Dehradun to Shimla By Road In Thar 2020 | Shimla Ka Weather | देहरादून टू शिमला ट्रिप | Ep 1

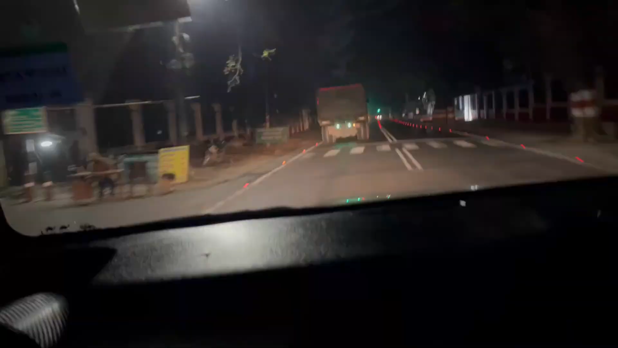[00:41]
हम पहुंच चुके हैं मजब देहरदूं से आगे निकल चुके हैं और अब हम सबसे पहले पहुंचेंगे पांटा साहिब जो की देहरदूं से
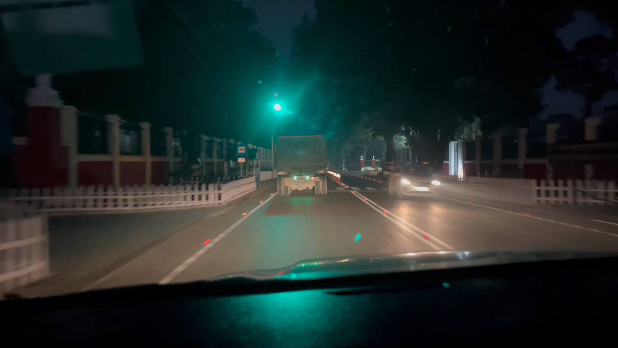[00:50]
रांड चार्लिस किलोमेटर दोले और रास्ते हम चल रहा है बस एक ही दिक्कत हमें फील हो रही है जो है ये ट्रुक बहुत ब� करने की कोशिश कर रहे हैं बट
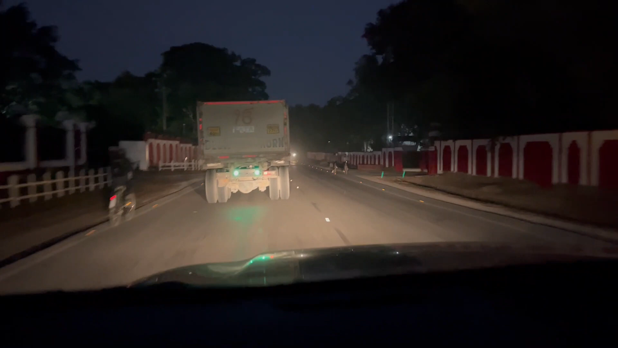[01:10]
यह हमें साइड नि दे रहा है कितनी बुरी बार नहीं